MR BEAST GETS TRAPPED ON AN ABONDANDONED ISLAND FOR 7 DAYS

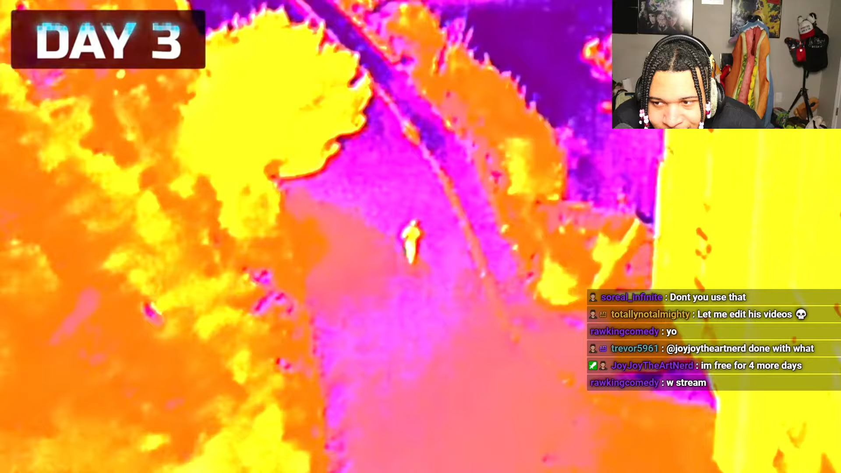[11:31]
If someone attacked us, what are we doing? W stream? Yeah. Thank you. Whoa, what's that light? Hello. I'm creeped out now, guys. We spent the rest of the day searching.